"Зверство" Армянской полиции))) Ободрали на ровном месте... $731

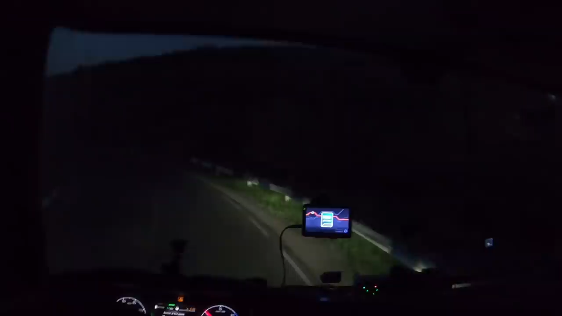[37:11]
Можно было тоже так сделать. Так, это уже почти слезли. Чуть-чуть осталось. Давай, джигит, пошел. Сейчас же пойдет на обгон.
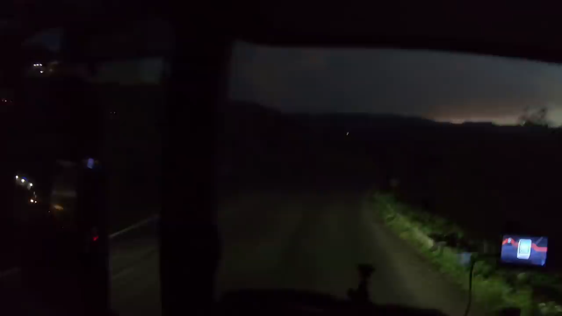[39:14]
Все, слезли. Это на этом участке это самый такой серьезный перевал. Интересный. Не приведи Господь, здесь снег пойдет. Тут будет очень весело.
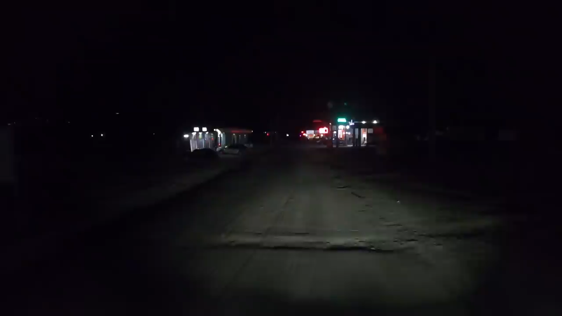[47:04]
Машин нет. Я сильно сомневаюсь, что они за ночь тут появятся. Поэтому какой резон тут ехать, топтаться там.